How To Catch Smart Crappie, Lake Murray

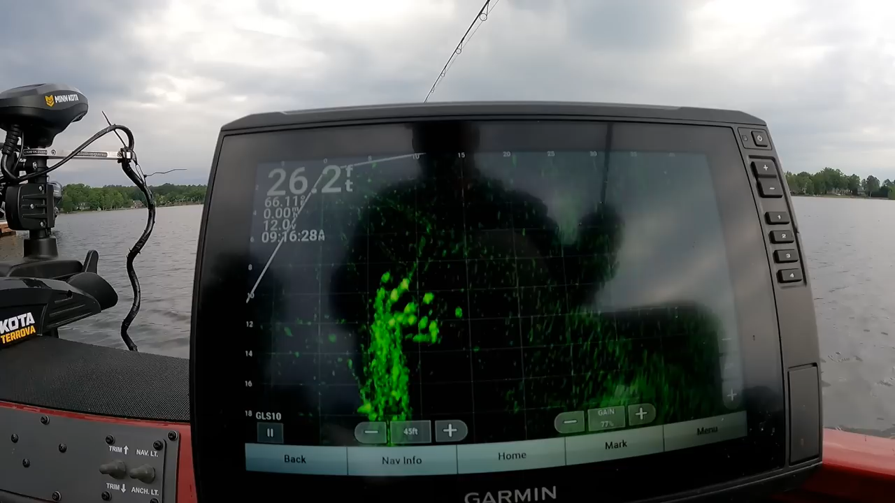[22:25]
There you go. There you go. You got to sit there while it, oh, he got off.
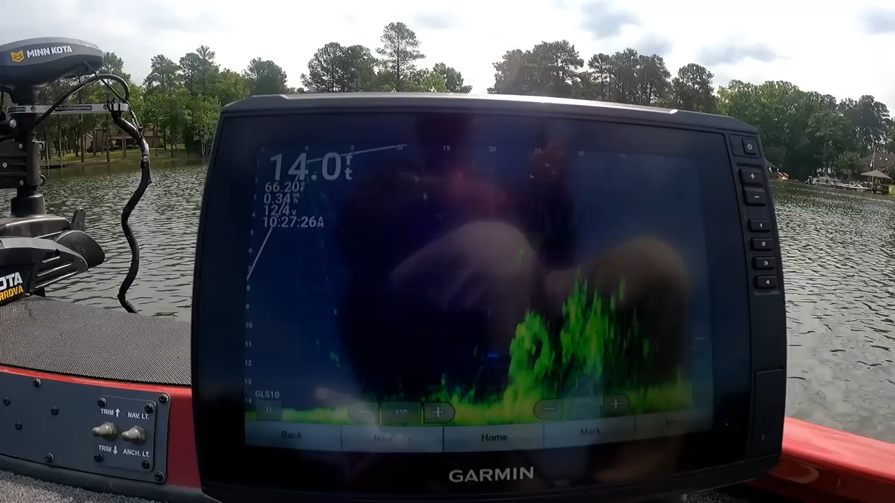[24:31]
On screen: depth 14.0 ft
Ain't much. I don't think them big catfish is in it today. Might not be nothing in it. It don't look real good. It's something right there. Let's see. Let's go out there and catch them.
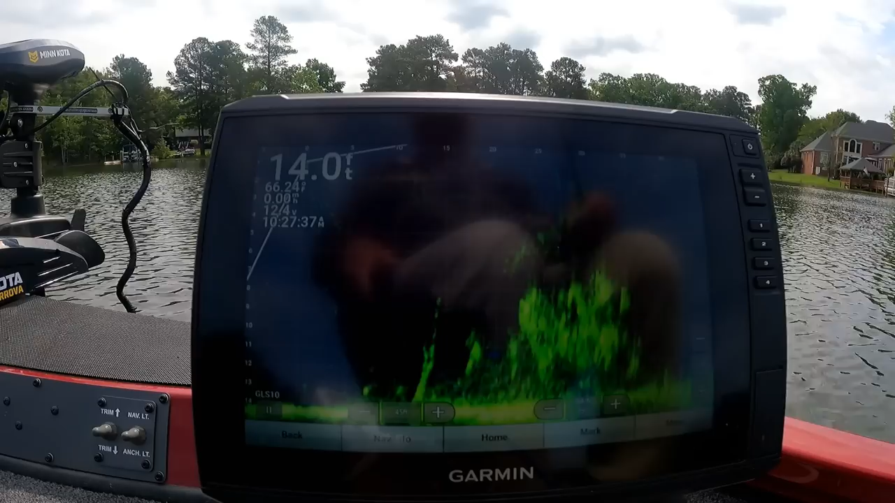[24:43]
There's something there. Pretty good size, whatever it is. I don't know if it's crappies or catfishes. There's a couple of big fish on the right side. They might, right there looks like crappies to me. Right there. I don't know what that was.
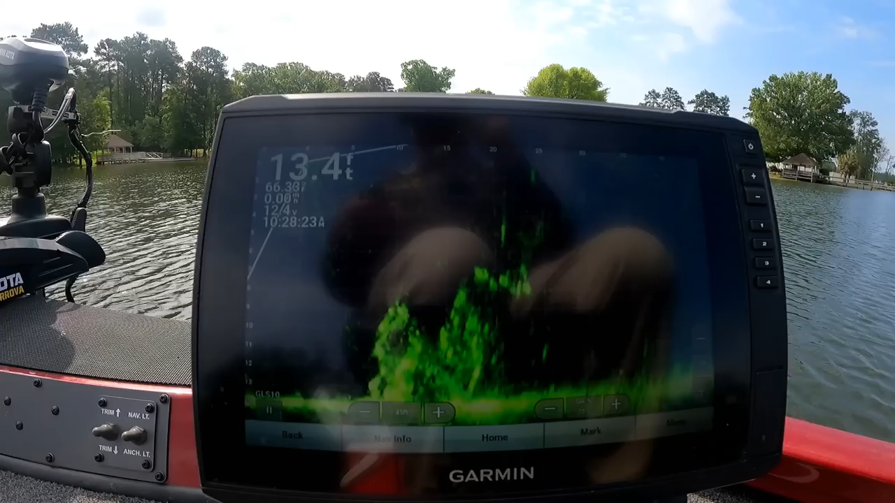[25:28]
On screen: depth 13.4 ft
There's a couple big fish, probably them catfish. I had to guess. There's something out there. Might be crappies too, you don't know. Till we get it on there to catch them. So far I ain't got it on there right. Getting too close to it. We're way too close to it.
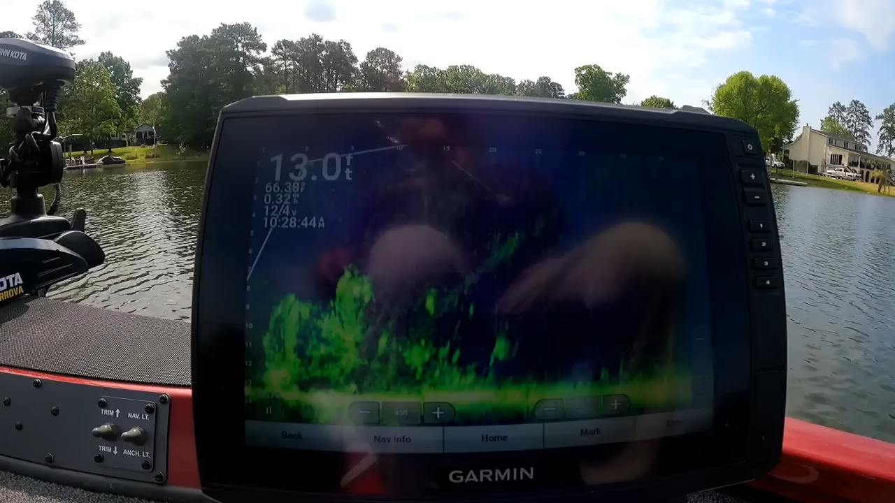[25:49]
On screen: depth 13.0 ft
We're on top of it. That's what we're doing. We get back off of it. Well, I'm spooked. Probably done got them spooked. If I had to guess. They still some there. I guarantee you they ain't liking me getting that close to them.
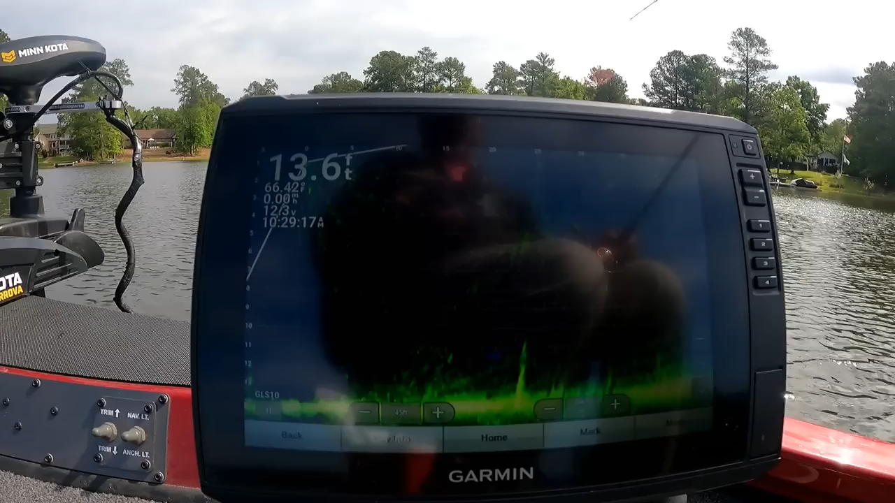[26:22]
See, the fish ain't biting so far as more. Caught three.
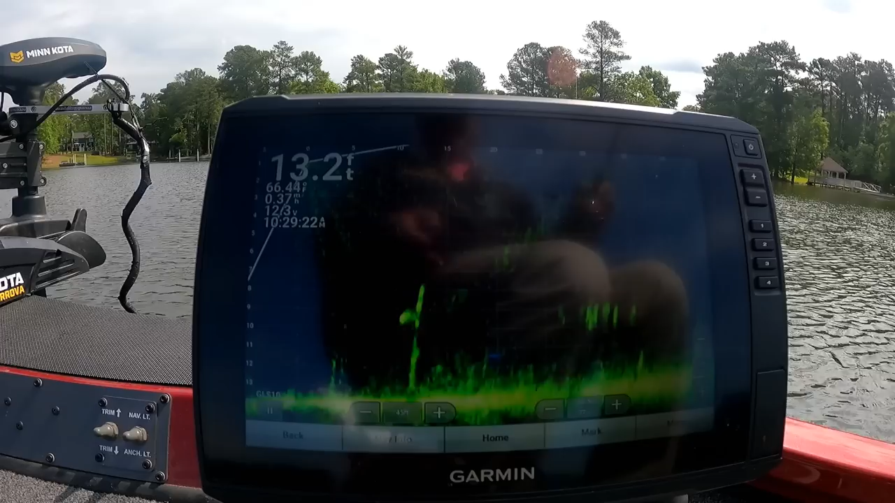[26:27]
On screen: depth 13.2 ft
That's definitely a couple fish down there of some sort. Right out there.
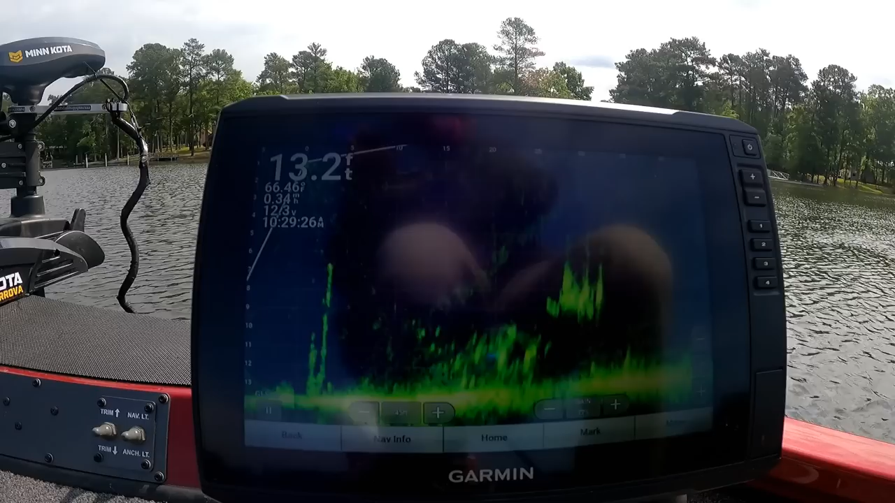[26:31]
They look like big fish too. They off to the side. They could be crappies. They ain't taking it. If it's crappies, they ain't taking it. I'll tell you that much.
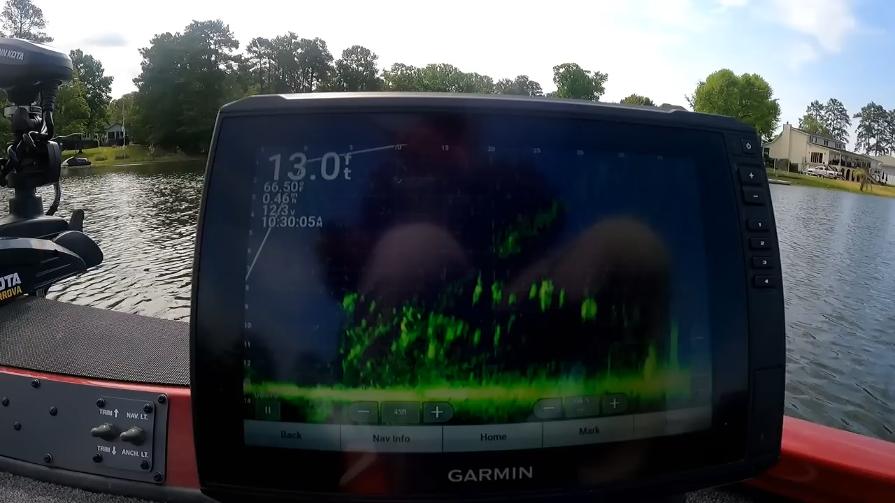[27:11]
On screen: depth 13.0 ft
Got some big fish in there. Bunch of them. About 8 or 10 of them. Right there. Whole drove of them in there. They ain't biting. I don't want any more. We're gonna find out. We got one of them.
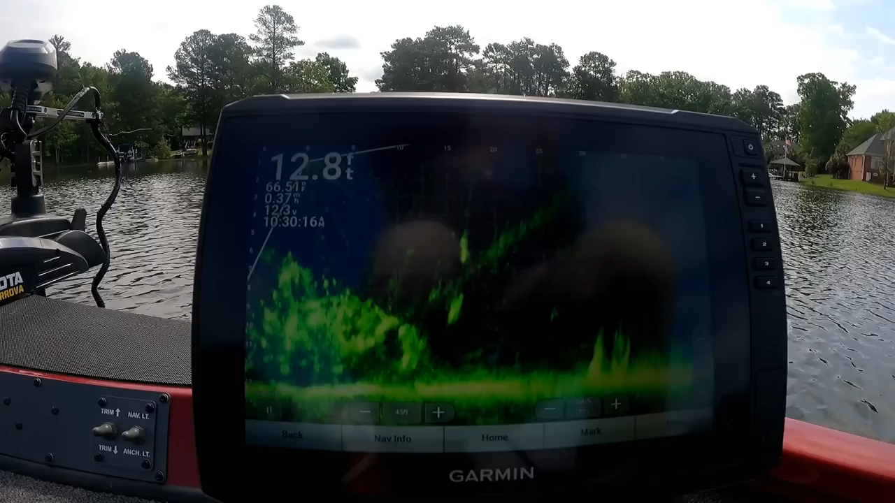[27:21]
That's a nice one. That's a big old fish. Catfish. Catfish. That's a catfish.
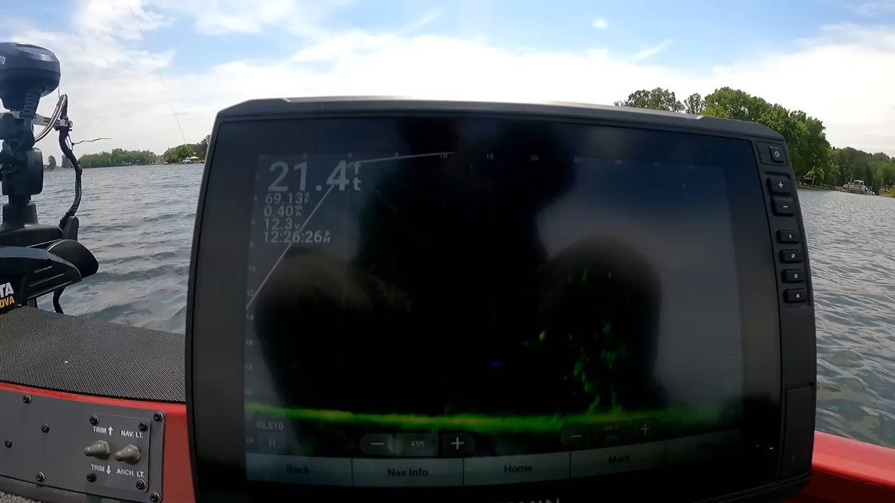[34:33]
That ought to be them right there. Hopefully. We're going to see. Going down in them. I don't know if they'll bite or not. It's going down in them.
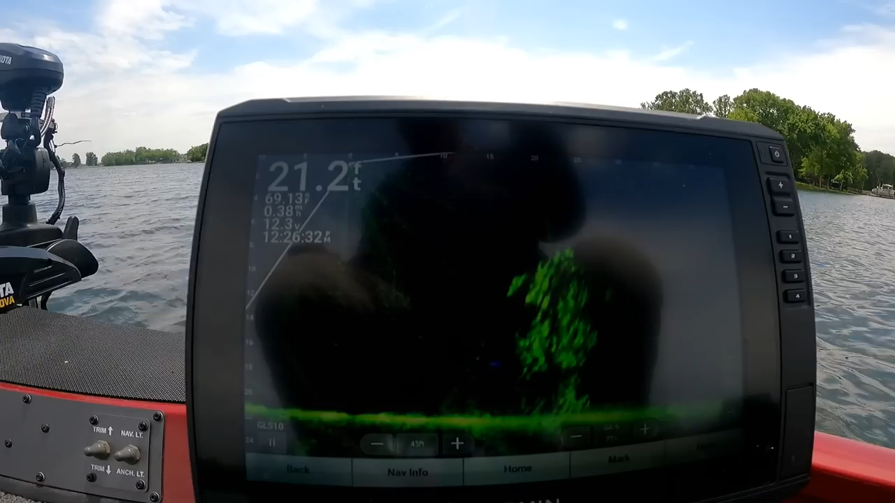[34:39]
On screen: depth 21.2 ft
I tell you, they ain't wanting to bite. It's the problem. I don't know what it is. Well, we got him on there anyhow.